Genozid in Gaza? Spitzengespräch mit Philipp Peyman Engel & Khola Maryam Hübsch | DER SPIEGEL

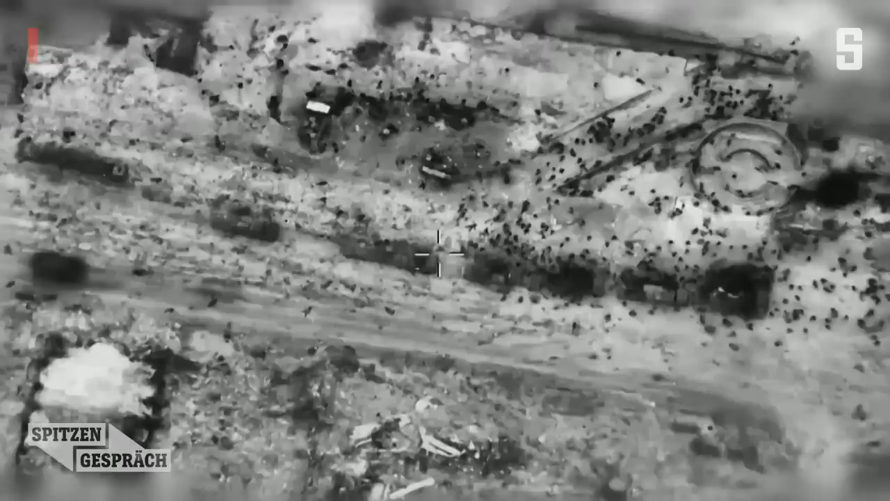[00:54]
Hunderte Menschen nähern sich etwa 30 Lastwagen mit Hilfsgütern im nördlichen Gazastreifen.
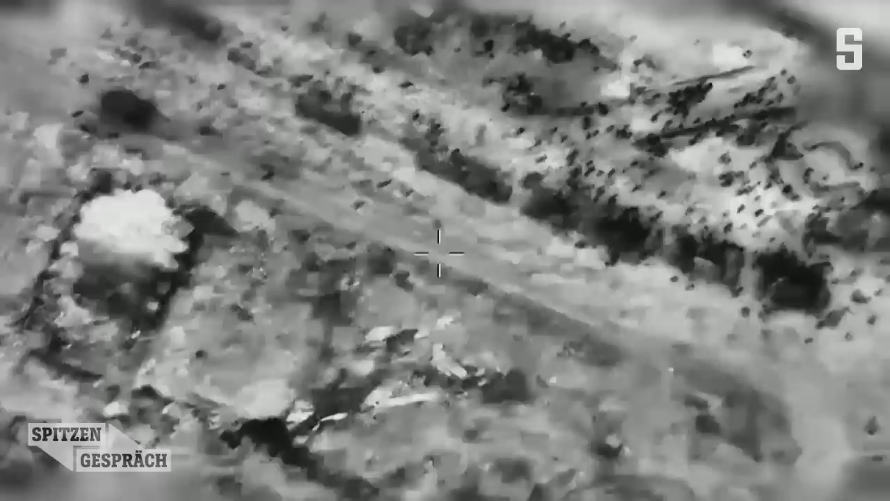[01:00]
Dann eskaliert die Situation.
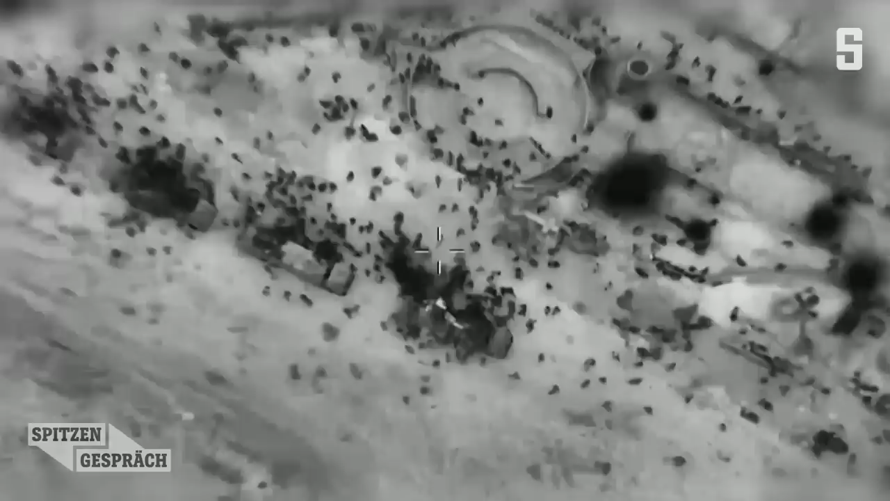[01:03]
Die israelische Armee hat diese Bilder veröffentlicht. Was genau passiert ist, ist bislang nicht abschließend geklärt.
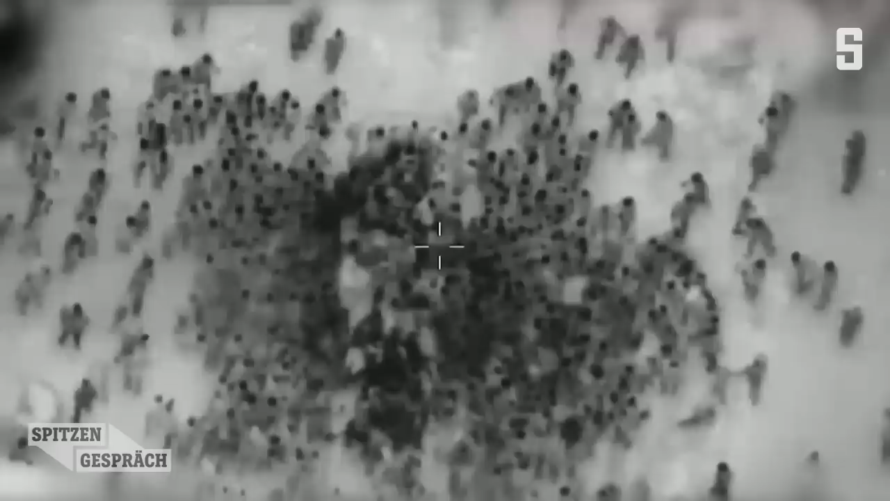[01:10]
Die Hamas spricht von einem Massaker von Israels Armee, Israel von einer Massenpanik.